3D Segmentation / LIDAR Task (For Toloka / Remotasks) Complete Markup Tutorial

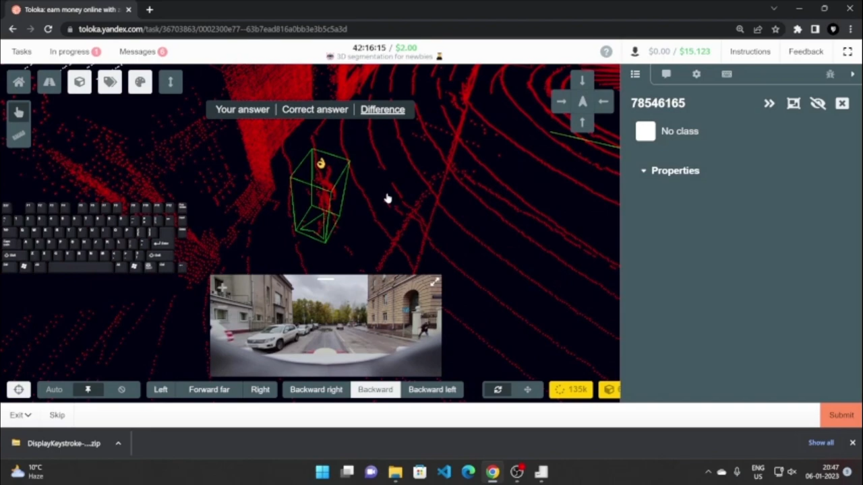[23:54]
Okay, so now it is correctly marked, and we have to just click this, so this is marked.
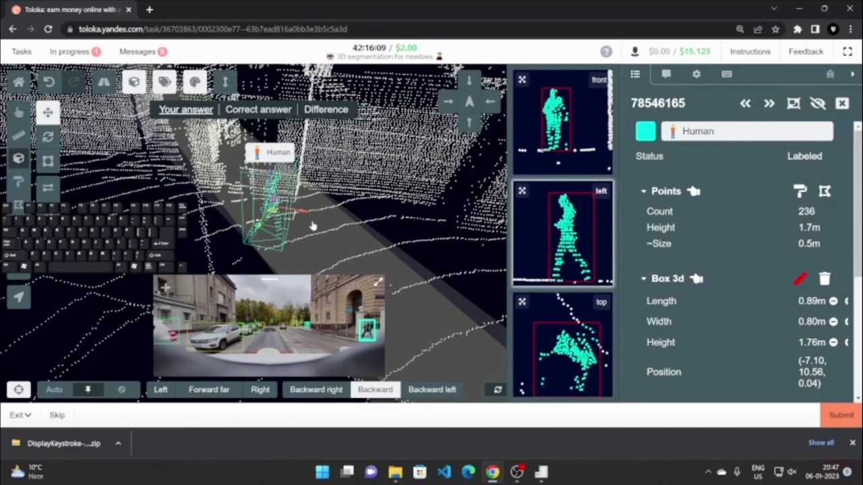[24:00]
Okay, now this is how you mark, that is how you will mark all the people. Like here are 4 people. Okay, 1, 2, 3, 4.
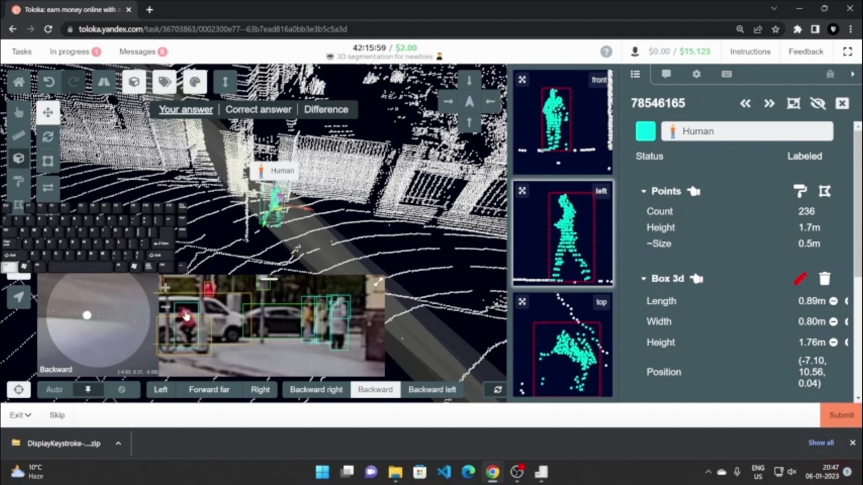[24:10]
There is a 5th person here, and as many boxes are here, so you have to mark all of them in 3D. You can just compare.
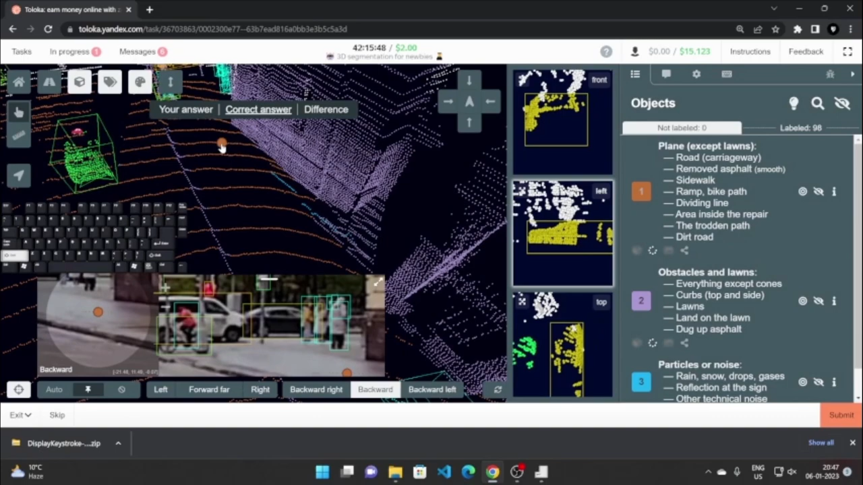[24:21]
You don't have to put your own mind to it. You just see these, and then you will try to copy. Like if I have to mark this one, I will just select this in my answer.
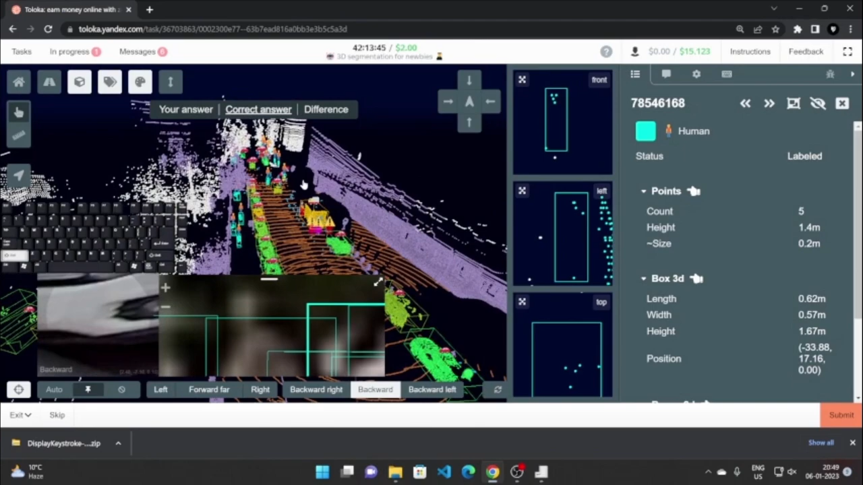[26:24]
1, 2, 3, 4, 5, 6, 7, and a car is very far there, 8, 9, 10, 11.
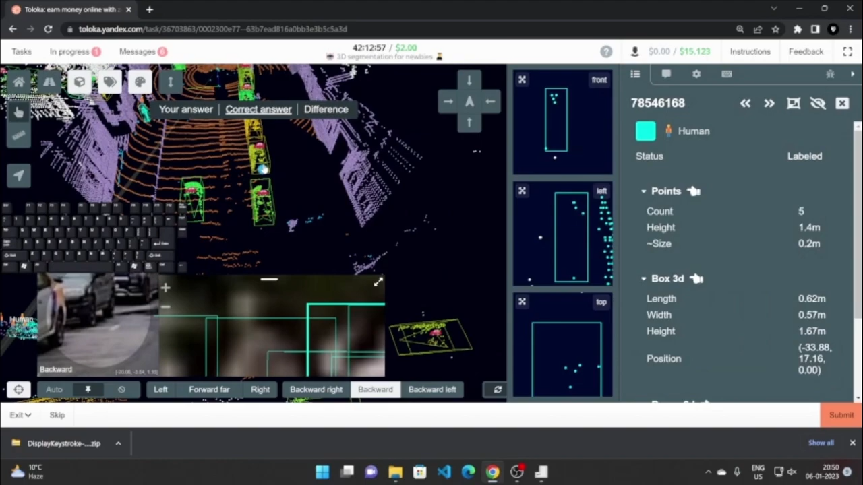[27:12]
Okay, so we'll just go into correct answer again, and then I will go here, and then I will see that the points are to be marked. These points are to be marked orange, and these points are to be marked purple.
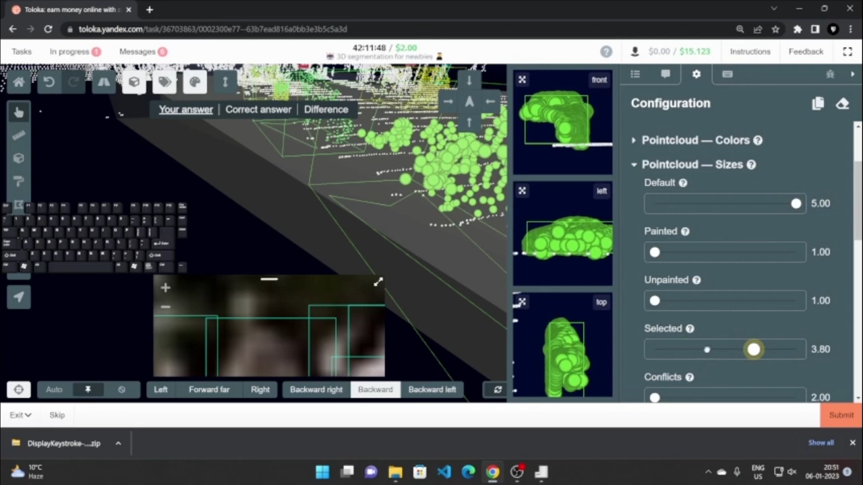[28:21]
the points increase in size. Okay, so if I make this and this, so it will be a lot easier to see. So that is why you will use this a lot, selected one. For now I will just put this here at 5, and put this here at around 3.
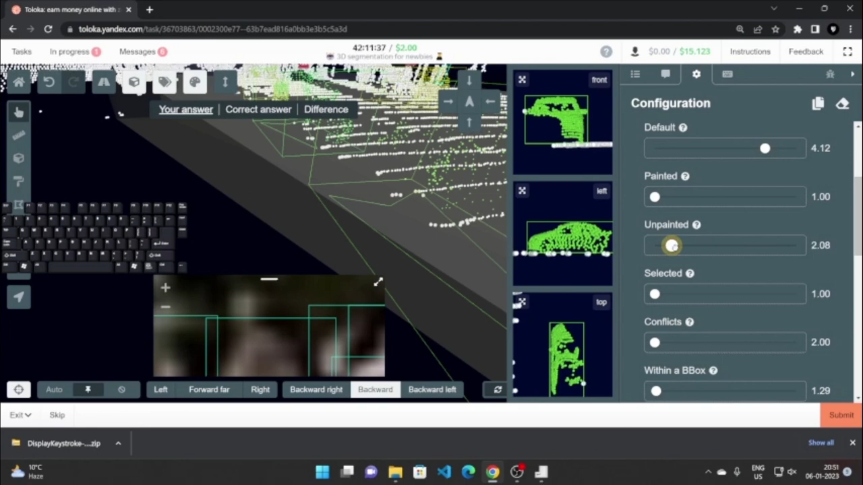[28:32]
No, 3 is a bit large. 3 is a bit large for my taste. 1.72 is okay. So now let's start marking.
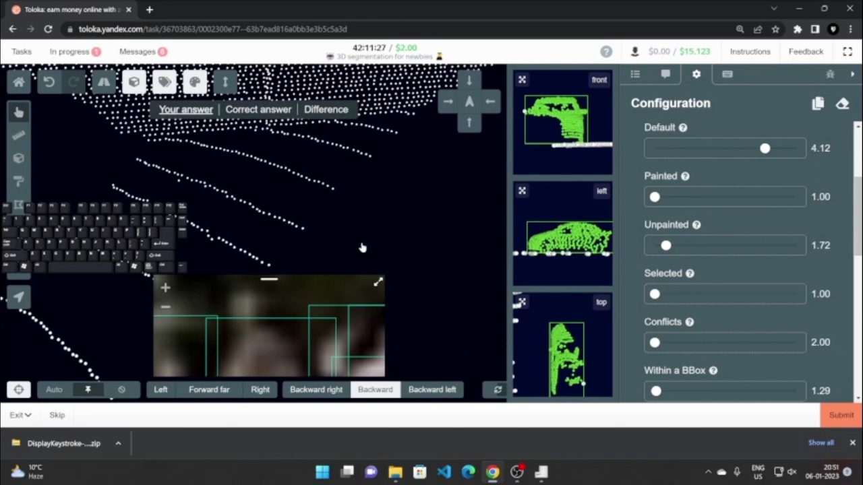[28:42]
So if you want to close this window, as we don't need it right now, so we can just press this here, right here. You must alternate between this and this only.
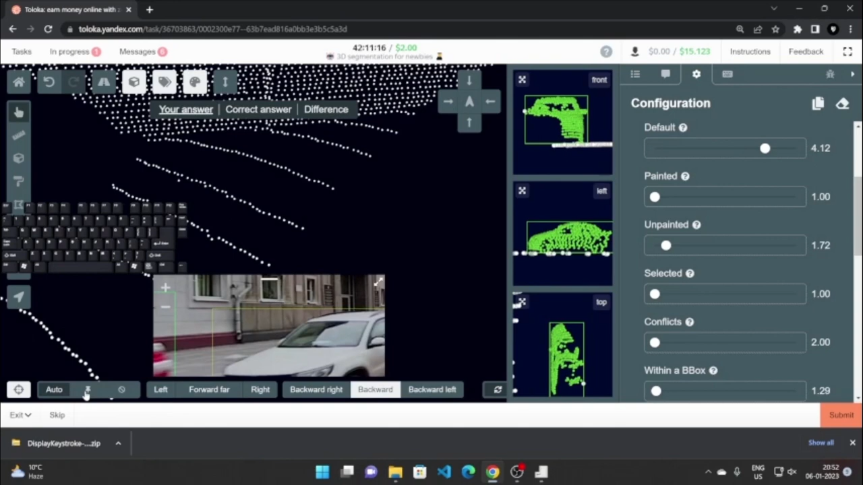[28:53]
Don't use this, it is not needed. Just use this to turn off the window and use this to see the window. Okay, now I will just turn it off for now, and then I will click on the correct answer and see.
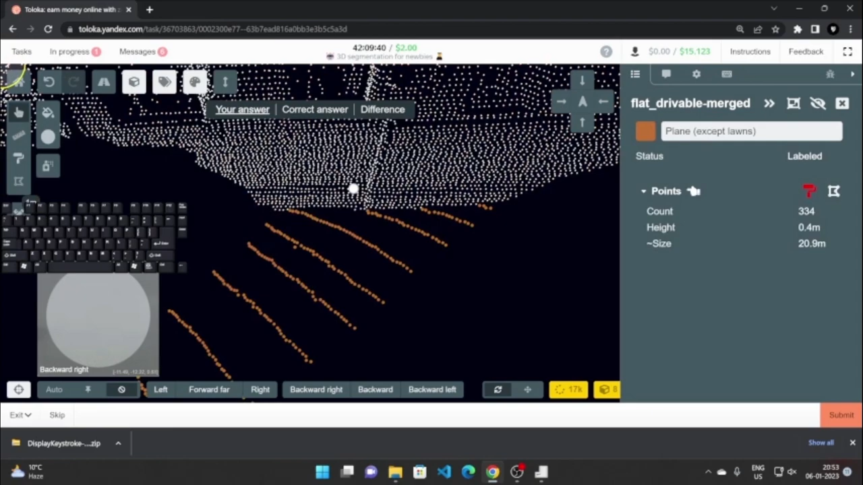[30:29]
Now all the points of the plane are colored.
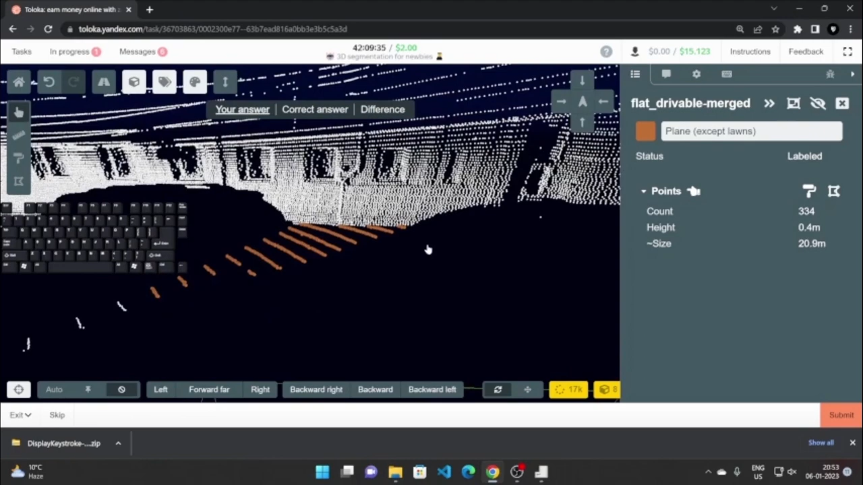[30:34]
Now I will try to paint the obstacles.
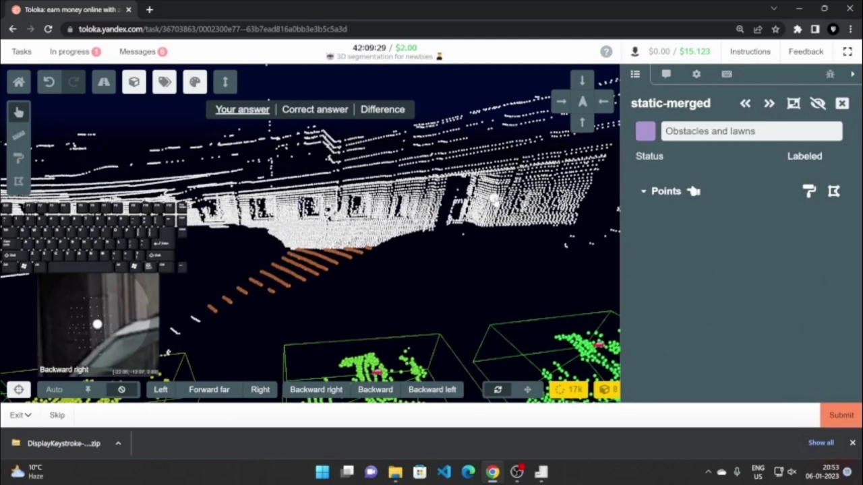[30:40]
Okay, now so this building is an obstacle. So I same process, I come here, I click on this, I press W, the brush is selected, and then I will just paint this. Okay,
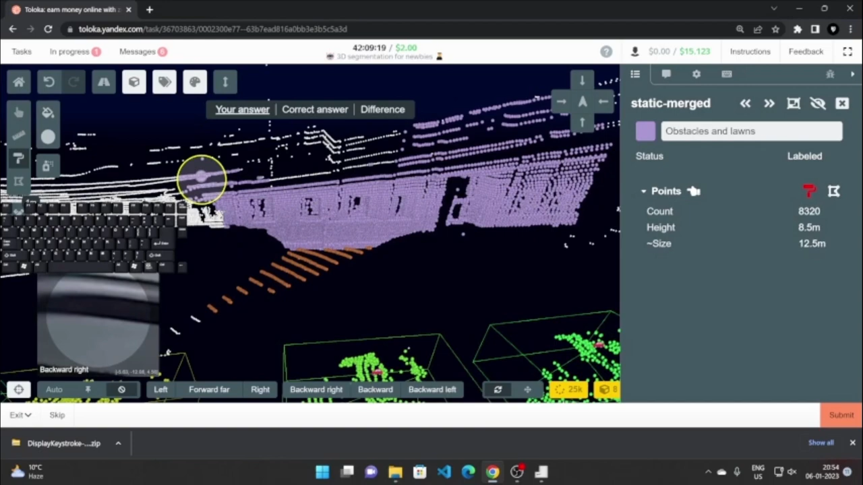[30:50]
paint it out. As you can see, these points are not being painted no matter how hard I try, so that means they are outside the road polygon, and I can disable them using this button right here. So there is no doubt.
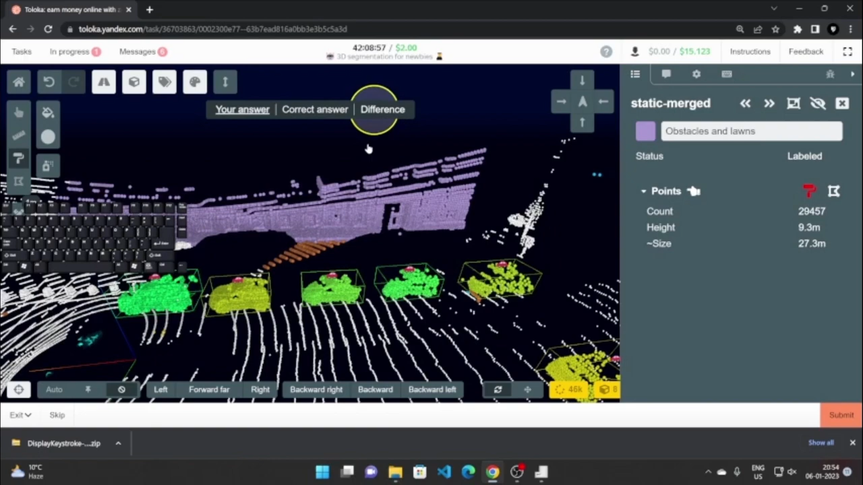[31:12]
Okay, so I'll just paint it out, and you can see that I'm doing it correctly because every point is green.
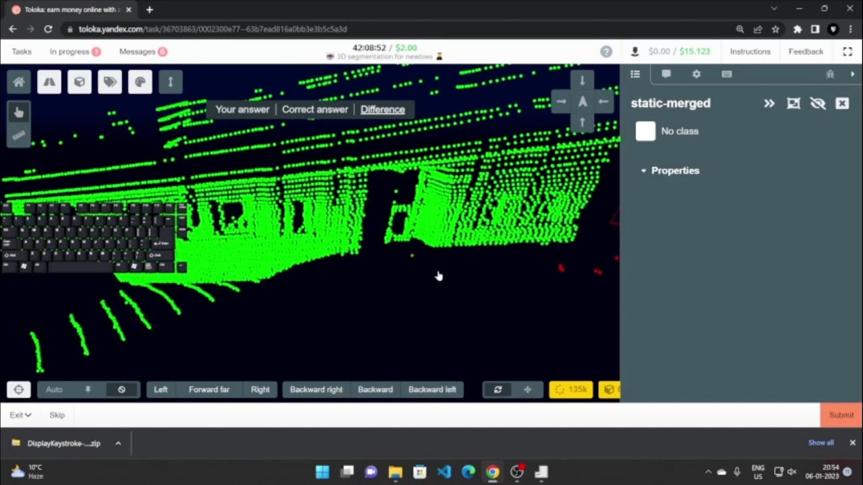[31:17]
Okay, like, but here it is orange, so we'll just use the correct answer. We'll see the correct answer.
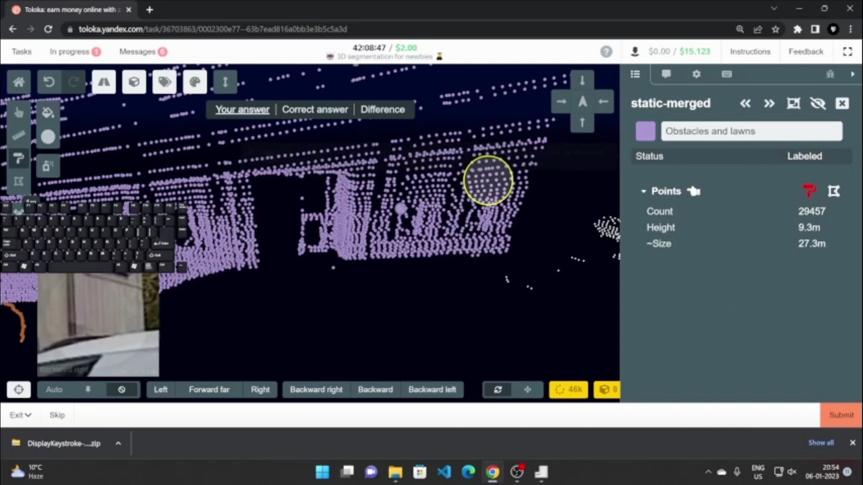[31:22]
Okay, so it has to be a road, so I will click here, press control so I can overlap it, and press click. So it is done.
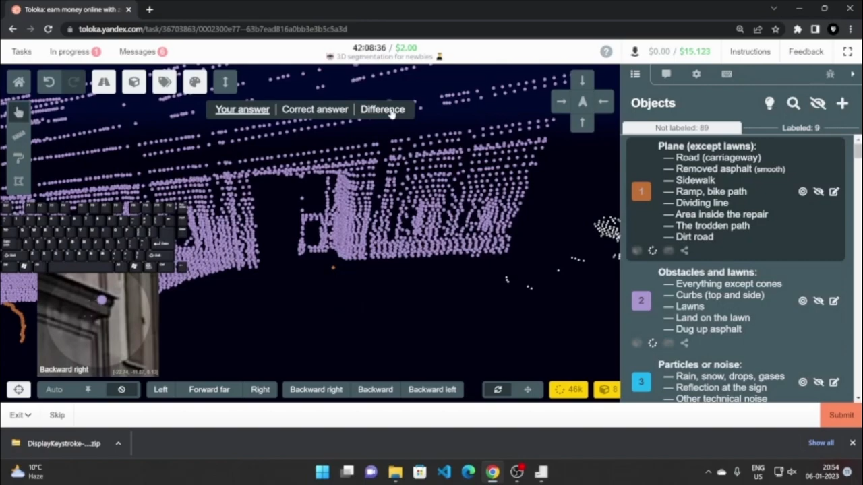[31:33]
Now it is correct. Okay, so do the same. As you can see here, it is purple.